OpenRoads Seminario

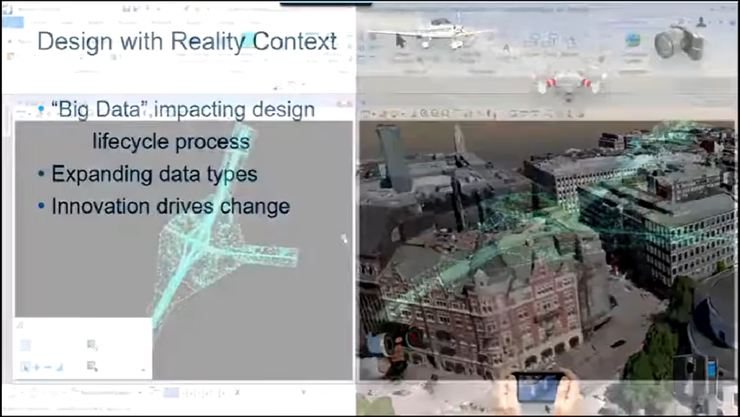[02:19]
And that really is what designing with reality context is all about. So let's take a look here within Open Roads Designer at designing with reality context. We see here on the screen a project. We can see the topographic data there. I want you to note, first of all, as I look at this menu, there are several sets of functionality within Open Roads Designer. It really represents a comprehensive suite of functionalities where one product gives us access to doing lots of different things and consuming different data types.
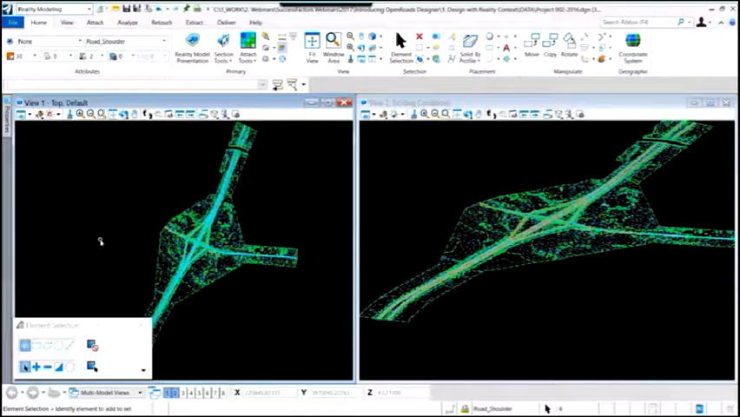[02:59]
Now, here we're going to focus in on the reality modeling toolset. You see that along the top menu there. The interface is more streamlined and more efficient. So let's take a look. We zoom in on our project area. You'll notice the terrain.
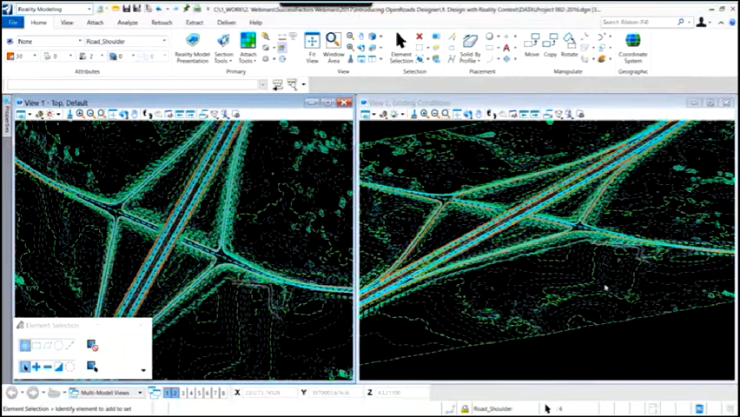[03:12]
We can see both in the 2D and the 3D. We can see the topographic, the line work representing the existing interchange within that area. See the contours as we take a look at that data.
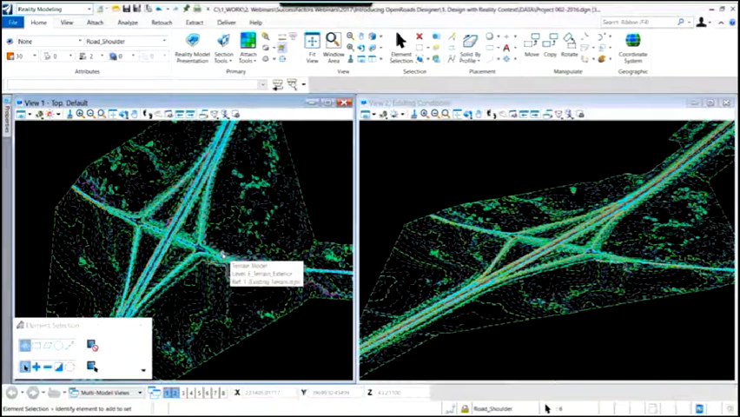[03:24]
And so we have the terrain data and the topo data in the drawing file already.
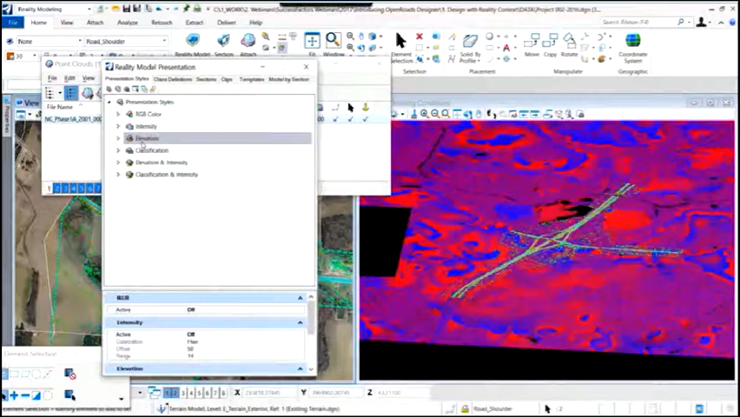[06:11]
Now we'll go a step farther. Now that we have that point cloud attached, we want to modify the display of it. So we'll focus on the 3D view and we want to change the elevation range. So you'll see the color coding in the 3D view. And we can make modifications to that simply by the interface, by changing the elevation range, by changing the type of colorization that's involved.
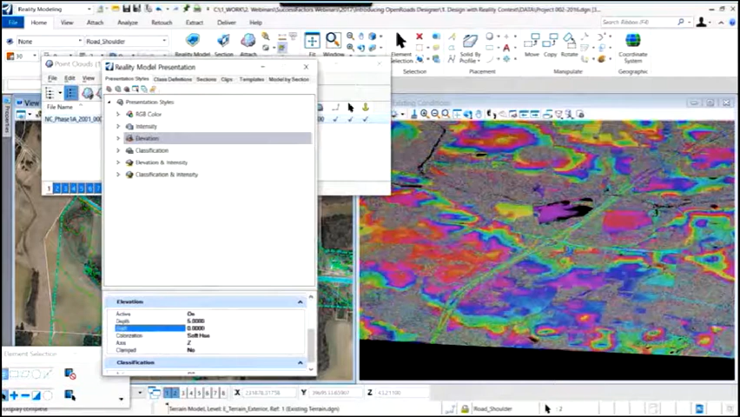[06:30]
And so we'll make a quick change. Again, we'll go back to the red and blue display. And all of this ultimately is, again,
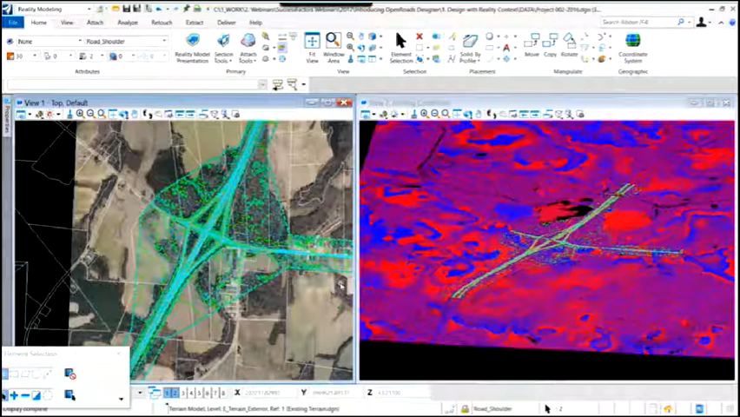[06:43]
to add context of our existing conditions to our project and give us the ability to analyze it and understand that data.
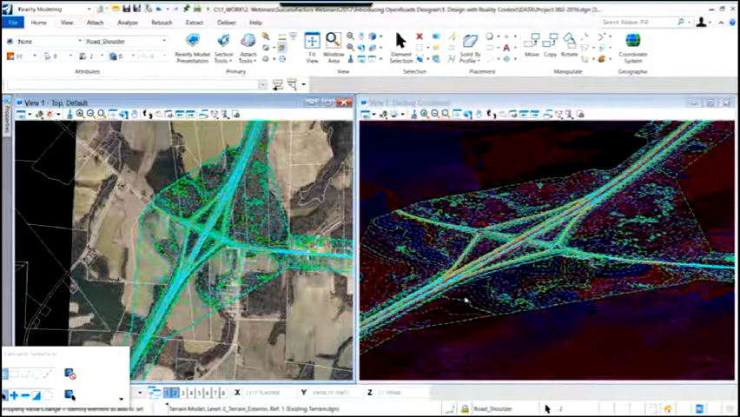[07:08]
We've talked about how there's a 2D view and a 3D view. And those are independent. And they allow us to interact with the data independently and allow us to analyze data from different perspectives so that we can understand that data.
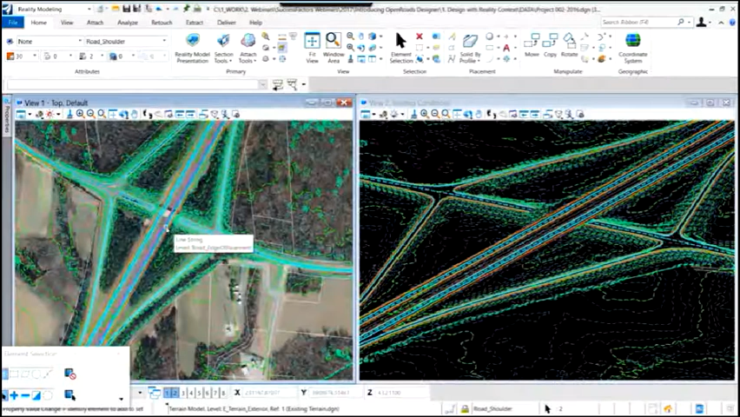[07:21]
Now, as we zoom in on the 2D view and take a look,
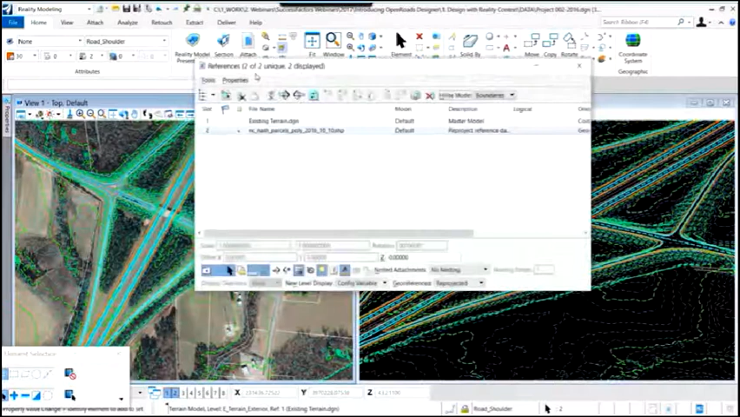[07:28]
we finally want to look at an additional type of data. And we're going to attach in a reality model, a 3MX file.
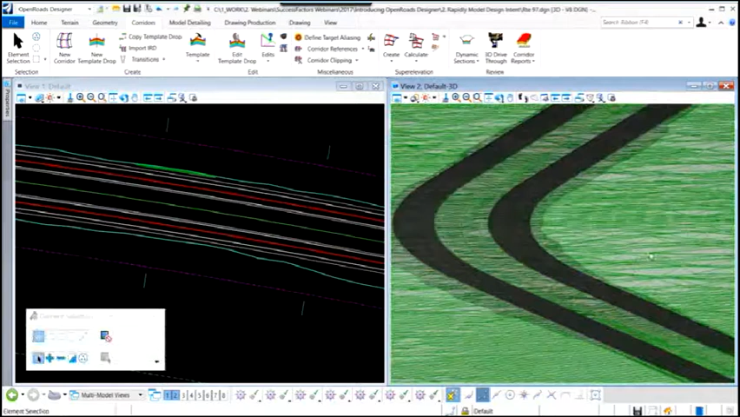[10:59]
and we can view that from different perspectives. So on the right-hand side in the 3D model, we can actually modify the view. We can turn off the triangles in the existing terrain model if we'd like so we can visualize and see our roadway corridor more clearly.